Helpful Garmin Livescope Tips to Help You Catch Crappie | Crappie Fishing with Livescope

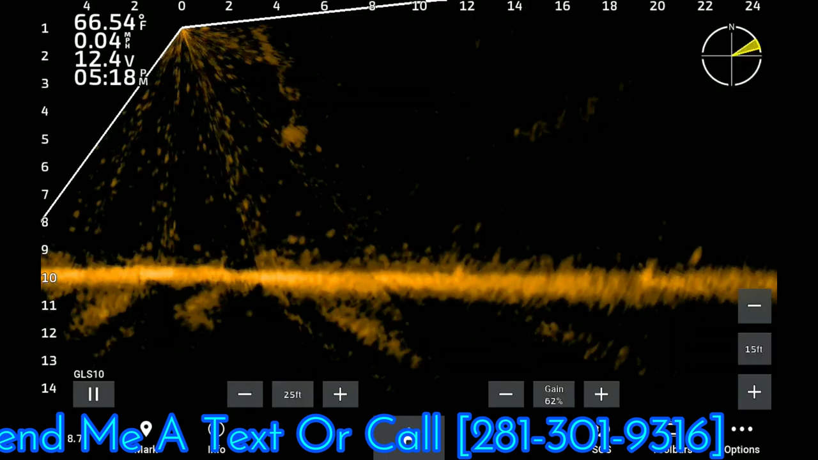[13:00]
On screen: water 66.54°F, speed 0.04 mph
especially when you're fishing in waters as shallow as I am right here.
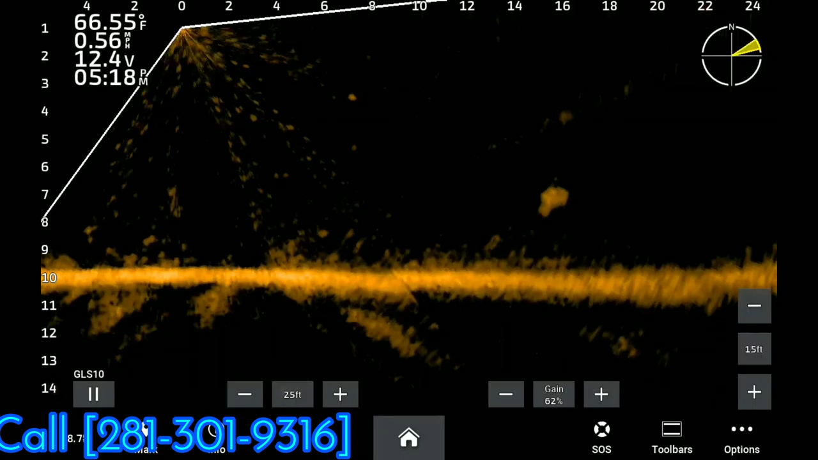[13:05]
On screen: water 66.55°F
You know, I'm in over 10 foot of water. Most of these fish are suspended 6 to 8 foot down. And especially open water fish, they can be easily spooked. Another big tip is when you drop that jig in the water, try to control it falling into the water, because if you allow it to plop, there's something about that sound or vibration coming from the top of that water that really, really spooked these fish.